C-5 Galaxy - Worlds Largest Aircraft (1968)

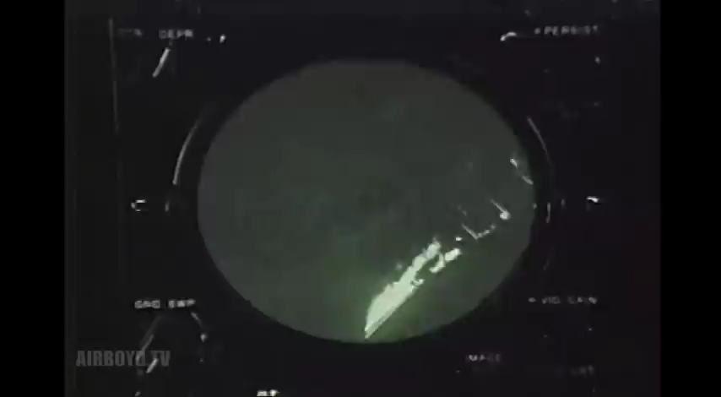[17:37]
An exceptional radar system helps the C-5 avoid terrain hazards during low altitude operation at night or in bad weather.